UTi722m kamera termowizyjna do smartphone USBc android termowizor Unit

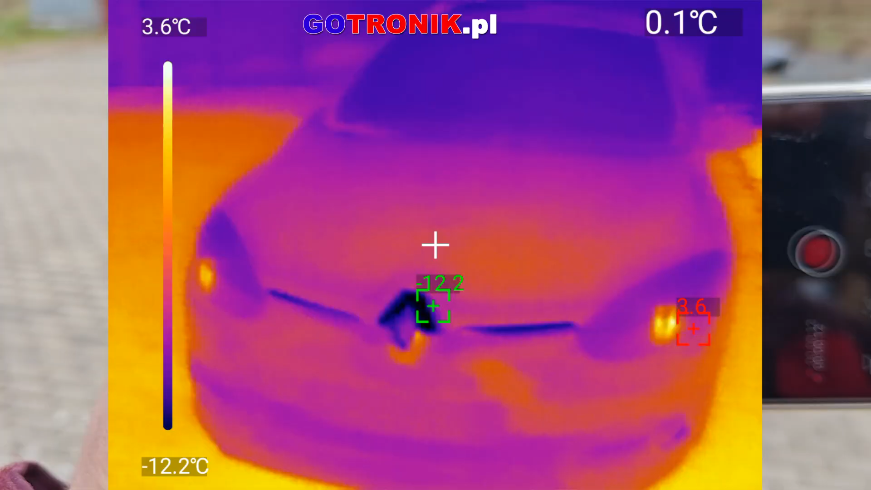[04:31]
On screen: spot 0.1°C, scale top 3.6°C, scale bottom -12.2°C
Wyciągnięty mam samochód z garażu, jak widać.
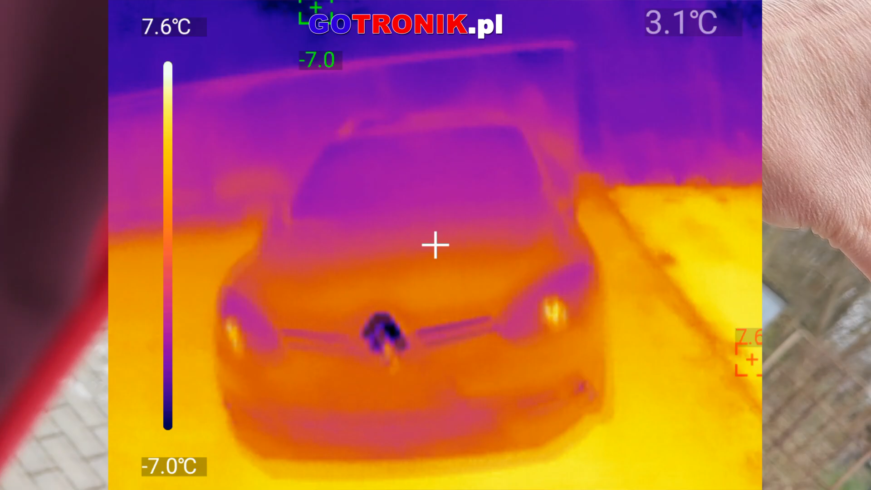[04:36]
On screen: spot 3.1°C, scale top 7.6°C, scale bottom -7.0°C
I teraz zobaczymy, jak w tej termowizji widać. Widać, że są tutaj te reflektory.
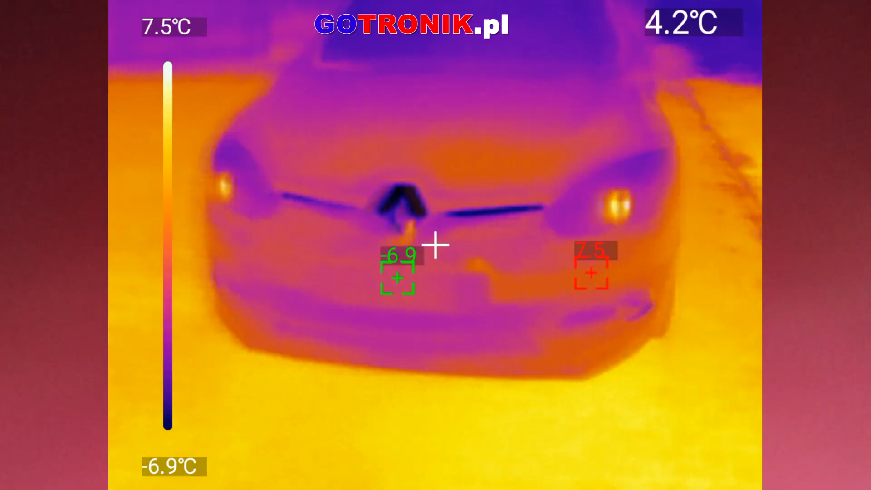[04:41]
On screen: spot 4.2°C, scale top 7.5°C, scale bottom -6.9°C
Reflektory są tradycyjne żarówki halogenowe.
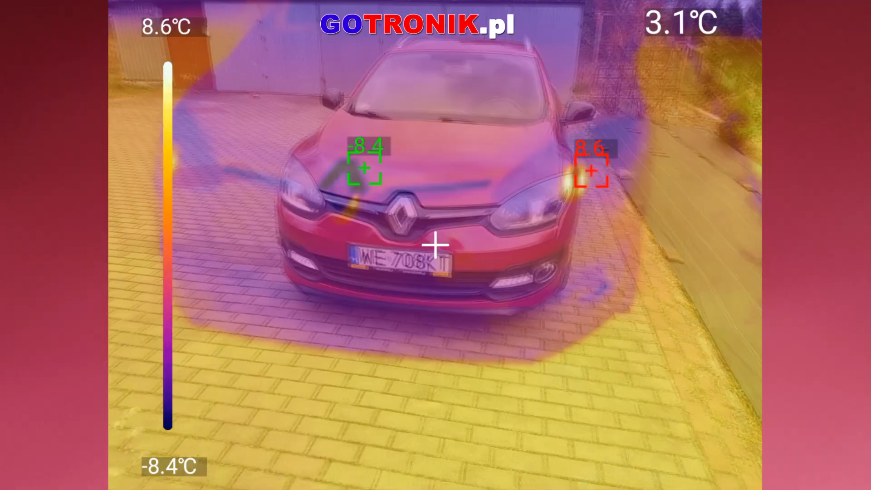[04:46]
On screen: spot 3.1°C, scale top 8.6°C, scale bottom -8.4°C
Się świecą.
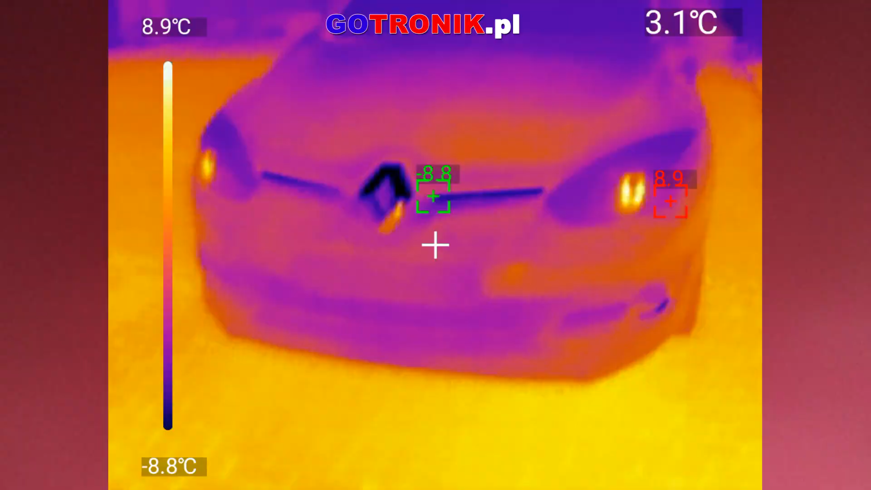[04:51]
On screen: scale top 8.9°C, scale bottom -8.8°C
I jak widać, już ta kamera rozpoznała, że tam jest cieplejsza powierzchnia.
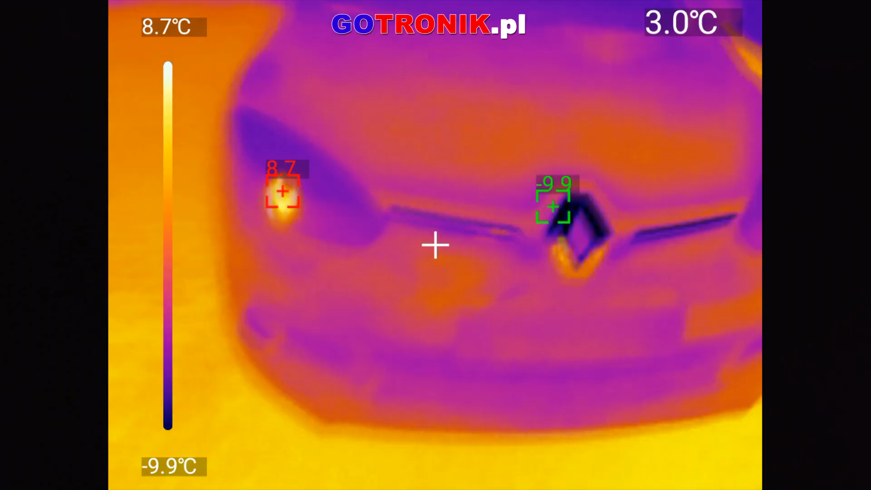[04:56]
On screen: spot 3.0°C, scale top 8.7°C, scale bottom -9.9°C
Tutaj zobaczymy, czy hamulce się rozgrzały. Nie rozgrzały się,
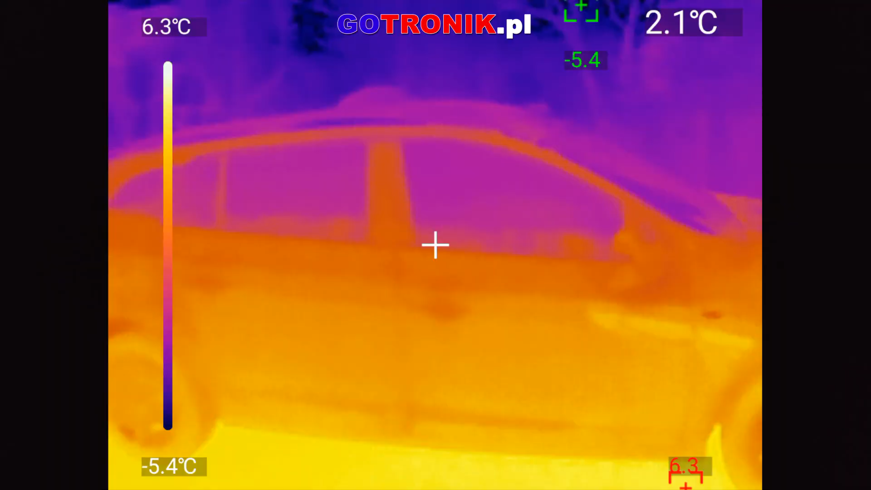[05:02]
On screen: spot 2.1°C, scale top 6.3°C, scale bottom -5.4°C
bo tylko wyjechałem dosłownie na 5 metrów i nie zdążyłem w żaden sposób ich mocno wyhamować.
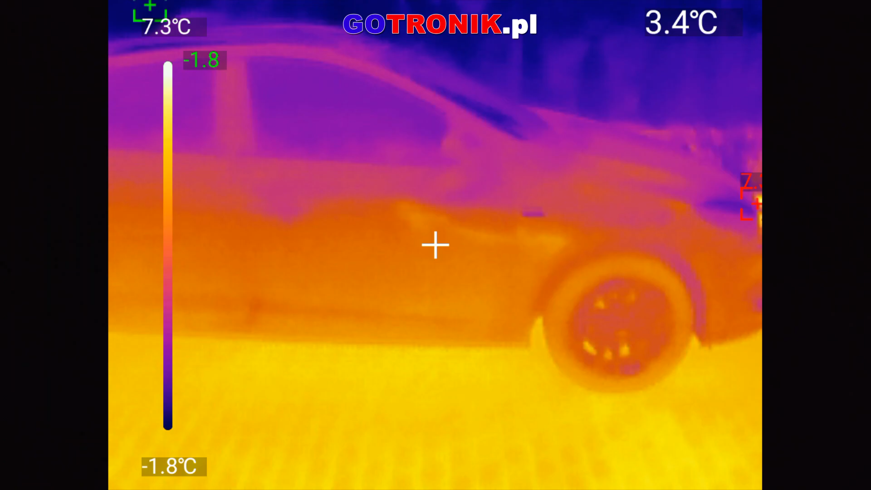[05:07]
On screen: spot 3.4°C
Ale uruchomiłem podgrzewanie lusterek tylnej szyby.
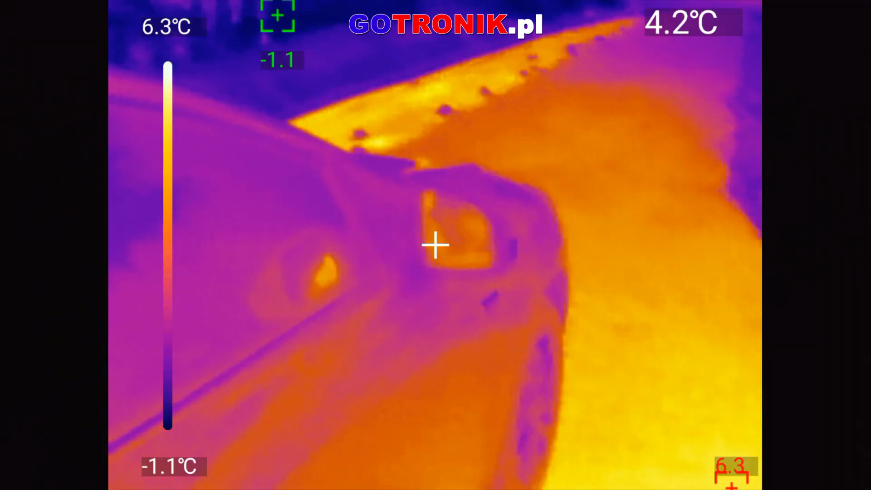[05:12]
On screen: spot 4.2°C, scale top 6.3°C, scale bottom -1.1°C
Już zaraz chyba się one nagrzeją. Rzućmy okiem na tą tylną szybę. Jak to wygląda? O, widać. Już tutaj pięknie ten.
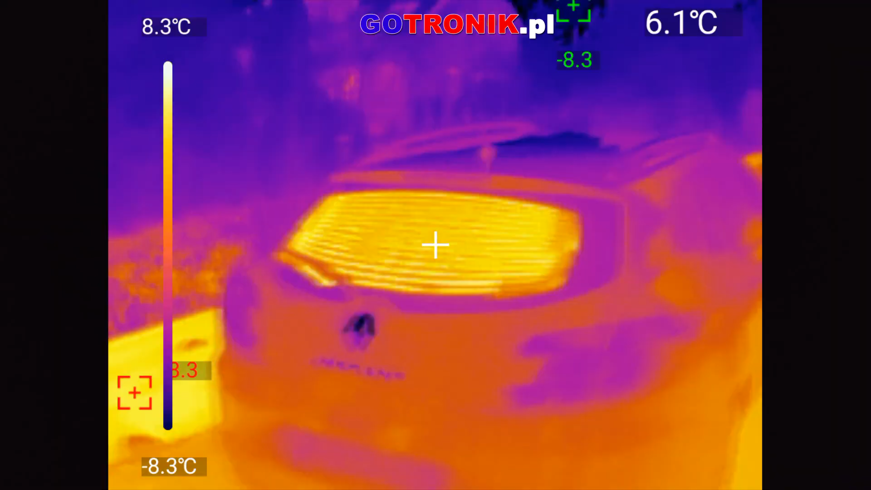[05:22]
On screen: scale top 8.3°C, scale bottom -8.3°C
Ona się już dosyć szybko rozgrzała.
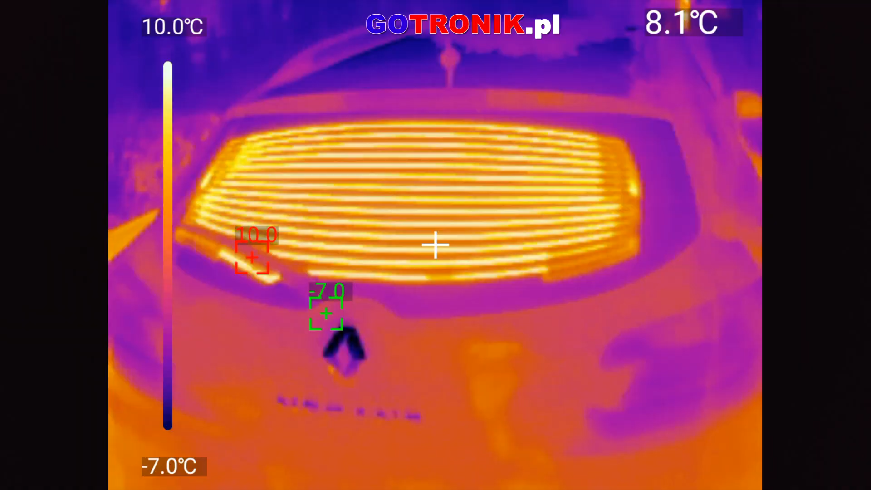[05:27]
On screen: spot 8.1°C, scale top 10.0°C, scale bottom -7.0°C
I poszczególne tutaj nitki widać.
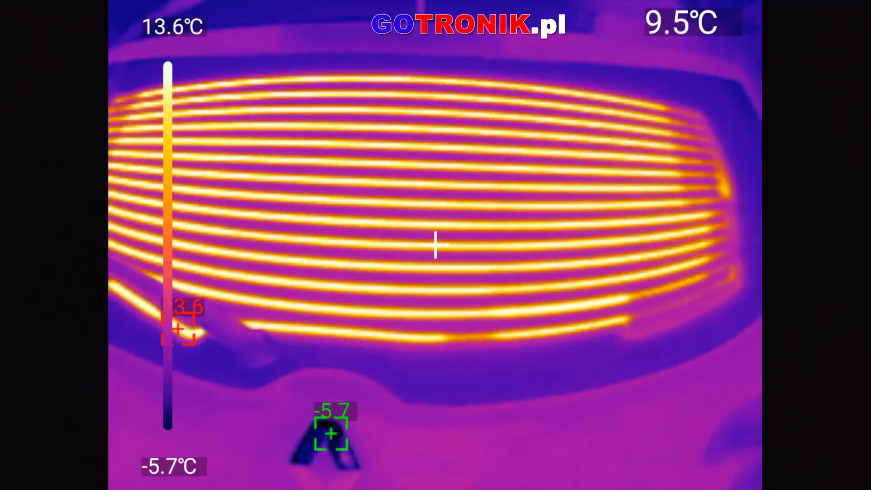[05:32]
On screen: scale top 13.6°C, scale bottom -5.7°C
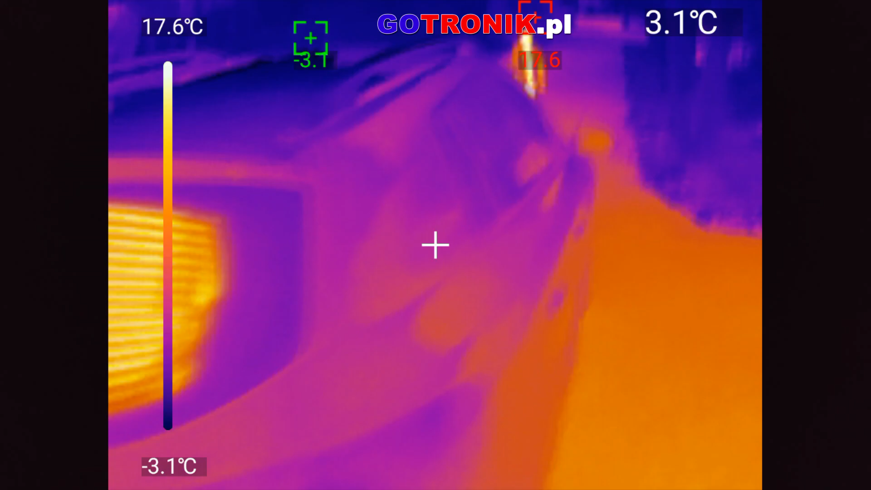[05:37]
On screen: spot 3.1°C, scale top 17.6°C, scale bottom -3.1°C
Zobaczmy, jak to moja córka biegła. Chodź Hania, chodź tutaj bliżej.
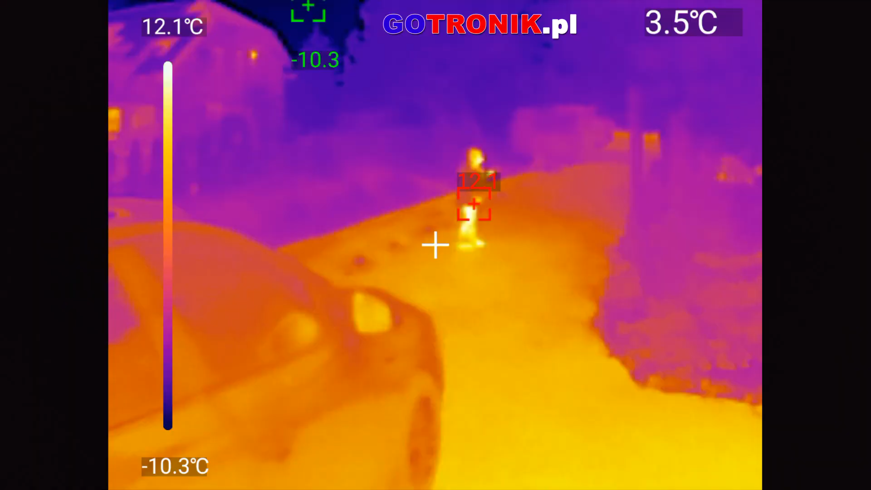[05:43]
On screen: spot 3.5°C, scale top 12.1°C, scale bottom -10.3°C
Widać, jest.
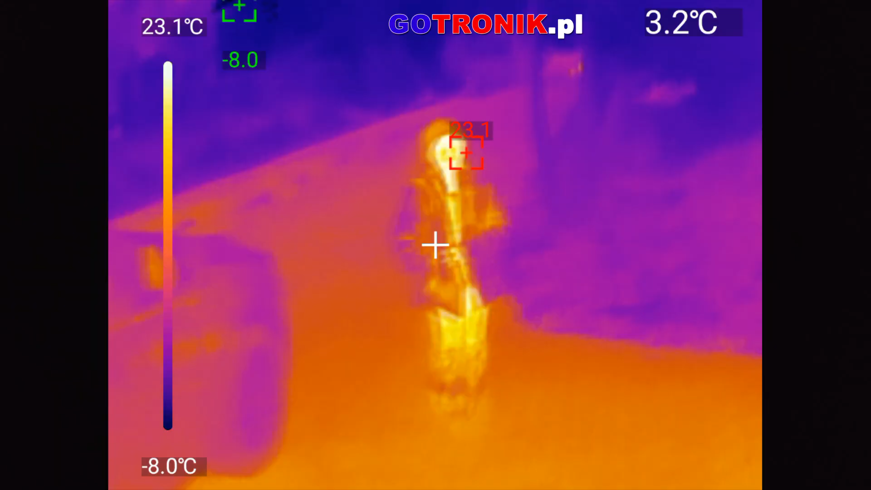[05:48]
On screen: spot 3.2°C, scale top 23.1°C, scale bottom -8.0°C
To moja córka. Pozapinaj się, bo zimno jest.
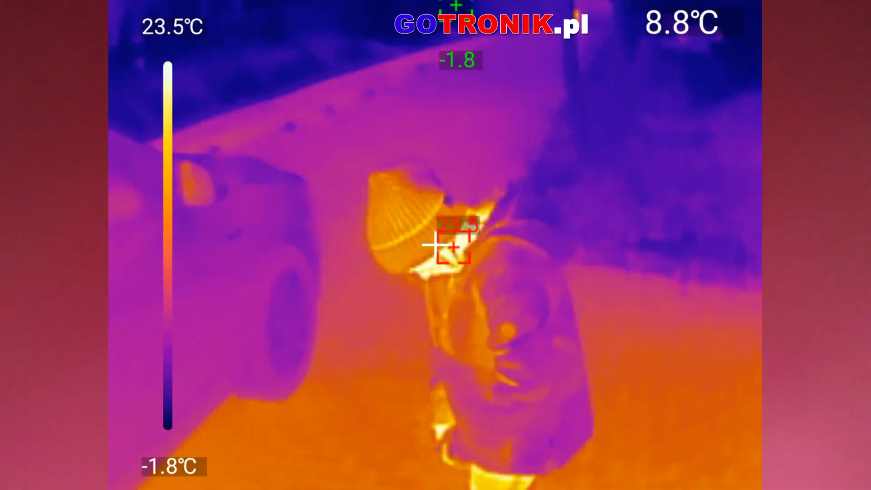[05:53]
On screen: spot 8.8°C, scale top 23.5°C, scale bottom -1.8°C
I widać, tam kolejna biegnie. I zobaczmy, jak te lusterek, czy one się już rozgrzały.
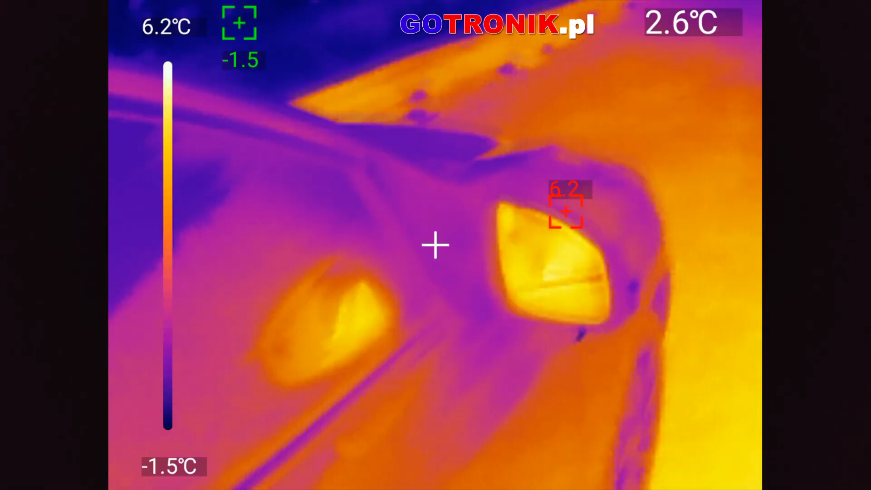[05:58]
On screen: spot 2.6°C, scale top 6.2°C, scale bottom -1.5°C
Widać, że już jest cieplejsza powierzchnia na nich.
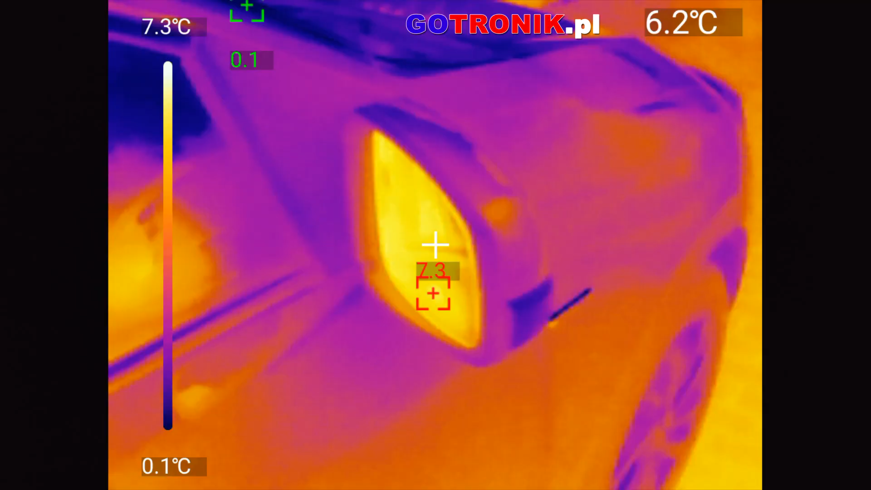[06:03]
On screen: spot 6.2°C, scale top 7.3°C, scale bottom 0.1°C
I to jest tyle, jeżeli chodzi o samochód. Pomachaj tutaj wszystkim. Fajnie, dzięki.